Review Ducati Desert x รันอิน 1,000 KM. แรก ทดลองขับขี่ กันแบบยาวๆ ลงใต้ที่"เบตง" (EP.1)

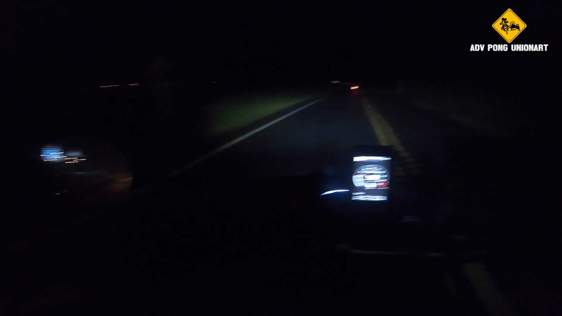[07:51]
เจ้าไฟ เจ้า Desert X นี่นะครับก็ทำงานได้ดีมากเลย เจอสว่างแบบไม่ได้กลับกวนผู้กับขี่ นั่นหน้านะครับสวัดตัวชอบมากนี่คือไฟตำนะครับ อันนี้เดี๋ยวผมจะให้ดูไฟสูงนี่คือไฟสูง
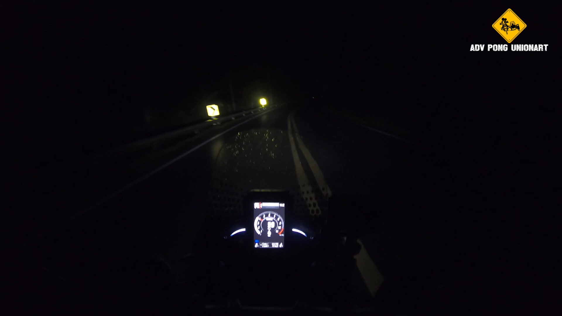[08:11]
ก็ถ้า ไม่คิดอะไรมากก็ไม่ต้องติดนะครับ Spotlightก็ใช้ไฟของรถเลยก็โอเคเลยนะครับ ดูสว่างมาก
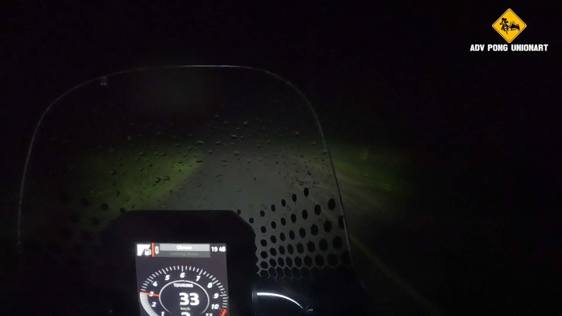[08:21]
ถี่มาจากผากทางจนถึงบนเขานี้ก็สว่างใช้ได้นะครับLine racing ณ วันนี้ก็ได้ใช้โอเค วันนี้เดี๋ยวเราถึงที่พลังแล้ว พวกน